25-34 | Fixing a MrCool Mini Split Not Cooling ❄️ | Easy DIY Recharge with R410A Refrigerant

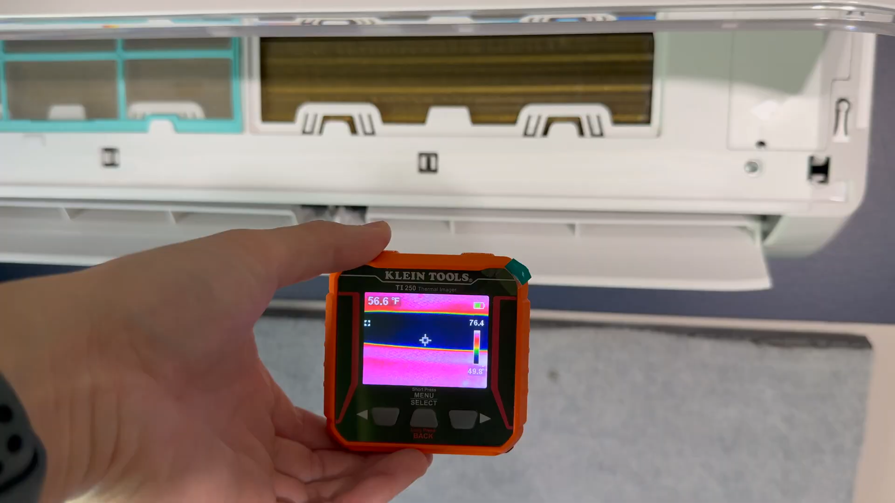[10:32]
On screen: spot 56.6°F
The air coming out of here is about 56, right? 50.
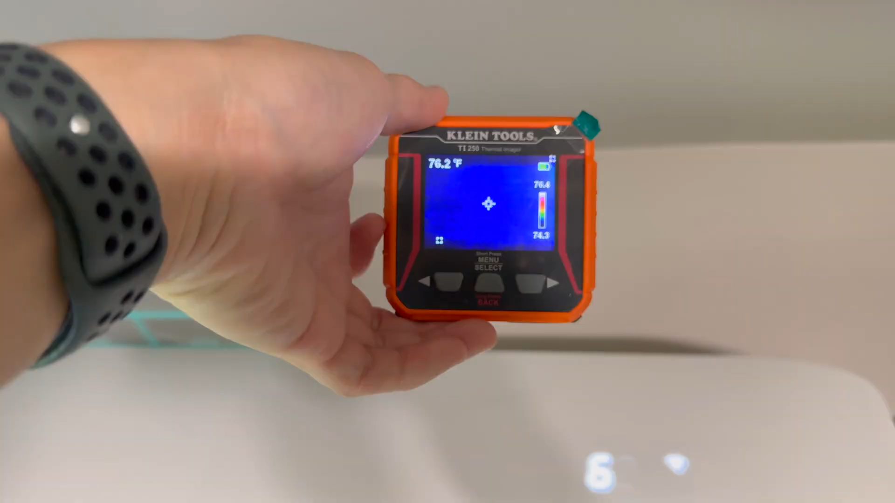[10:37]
On screen: spot 76.2°F
But the air going in up here is closer to about 77, 78. So we're trying to do this with one hand.
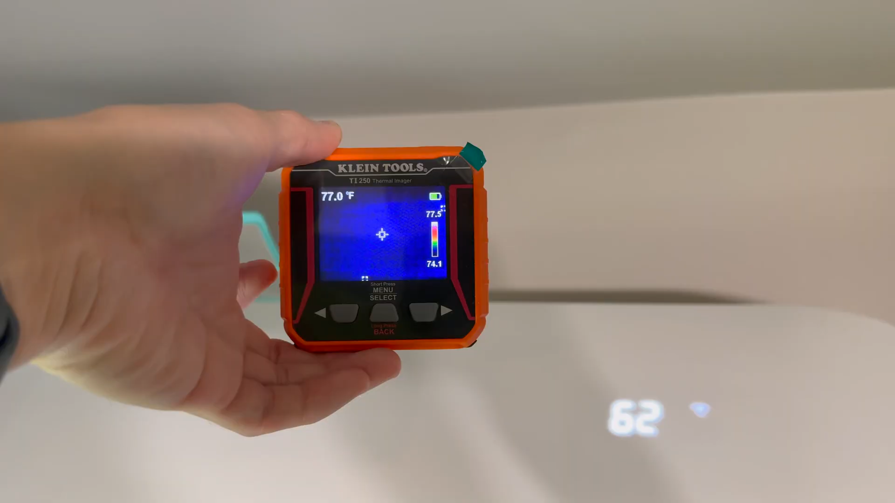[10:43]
On screen: spot 77.0°F
Air up here, 77. Air coming out.
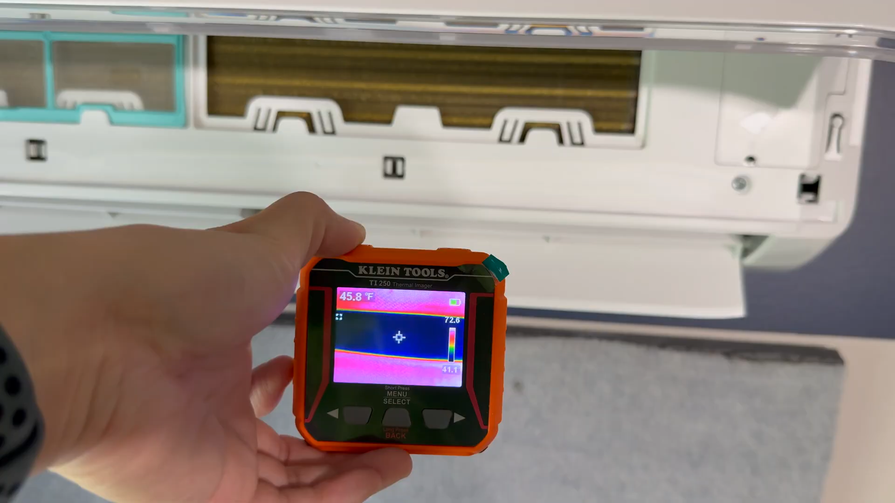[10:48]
On screen: spot 45.8°F
46, 45. Yeah, that's a pretty big delta. There you go.
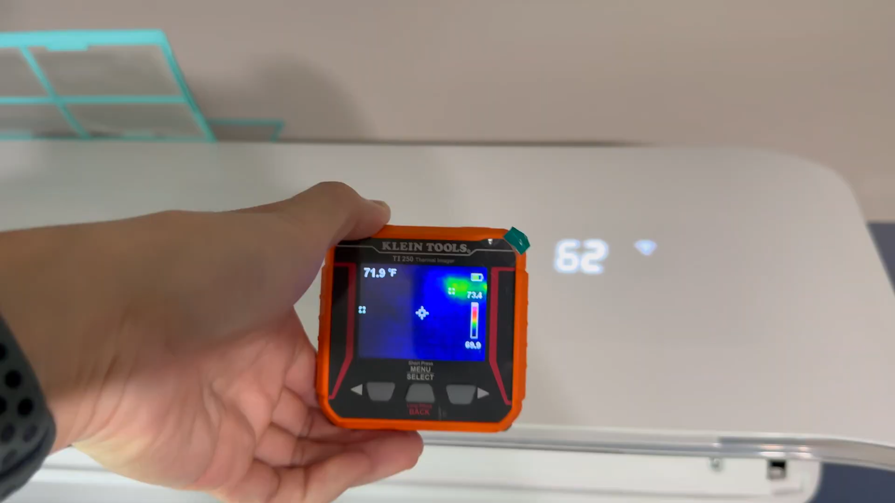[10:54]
On screen: spot 71.9°F
I probably should have showed you that this was a real problem earlier. It was still cooling about 10-ish degrees, but nowhere nearly that effective.